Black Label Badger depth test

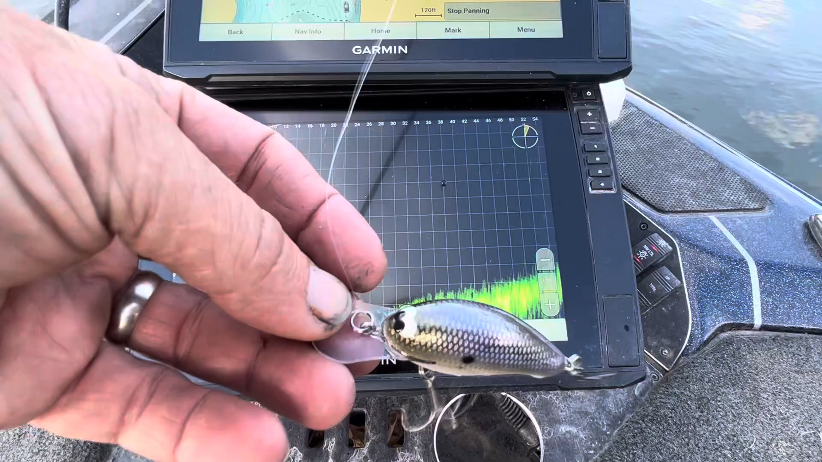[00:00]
This is the Badger on 12-pound test fluorocarbon.
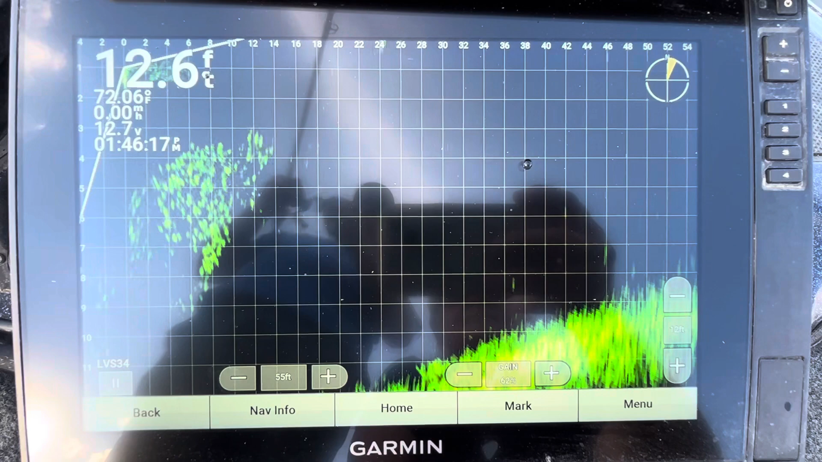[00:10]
On screen: depth 12.6 ft, water 72.06°F
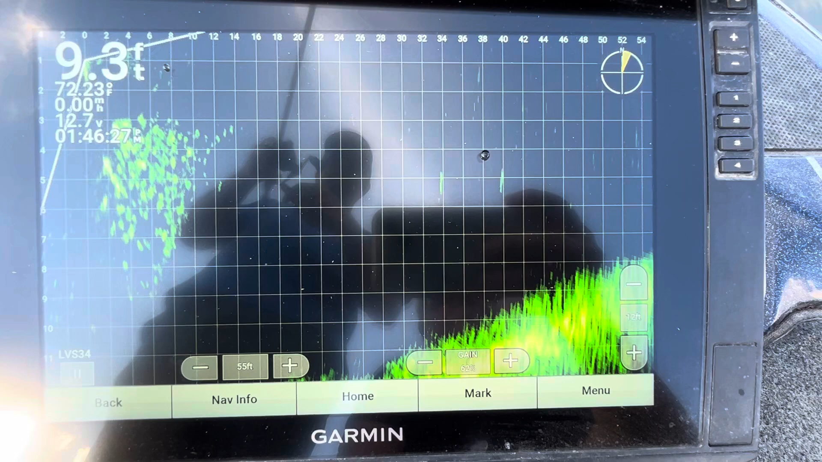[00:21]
On screen: depth 9.3 ft, water 72.23°F
Right on that 6-foot line, a little under 6 foot, almost touching 7. About a 7-foot max bait on 12.